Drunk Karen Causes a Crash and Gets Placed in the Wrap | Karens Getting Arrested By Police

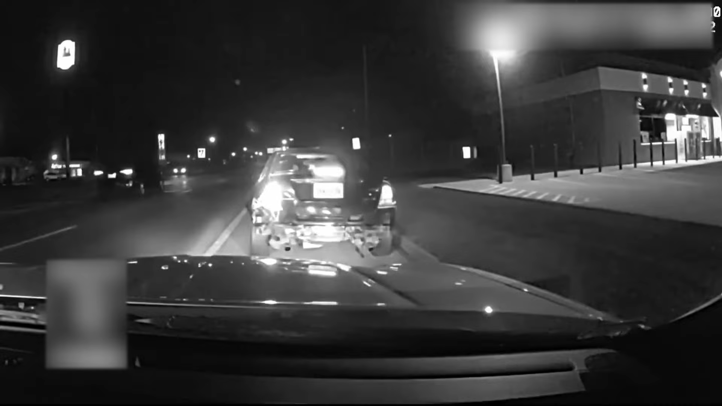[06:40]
prompting a traffic stop. The driver, a 20-year-old woman, exhibited signs of impaired motor skills and displayed dilated pupils and red eyes.